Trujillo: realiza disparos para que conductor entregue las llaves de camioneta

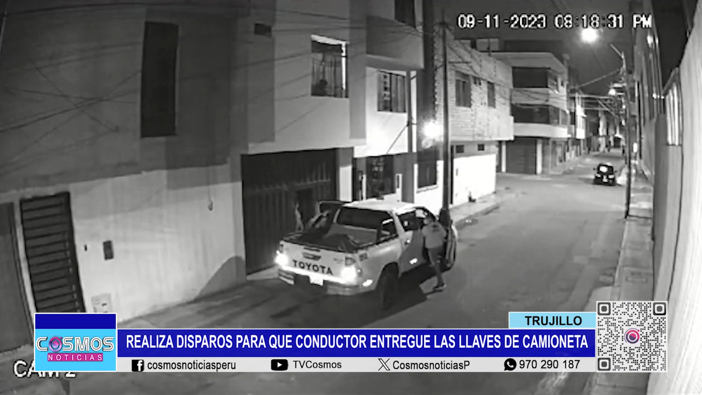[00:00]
Los asaltos a vehículos se han intensificado en la ciudad de Trujillo. En distintas jurisdicciones se ha registrado una ola de robos de camionetas. En la urbanización Los Naranjos, tres sujetos armados llegaron a la calle San Agorán. Las cámaras de seguridad captaron el momento en que estos individuos descienden al conductor de la unidad. Dos de ellos intentan encender la camioneta, mientras que el tercer delincuente se dirige al conductor exigiendo las llaves.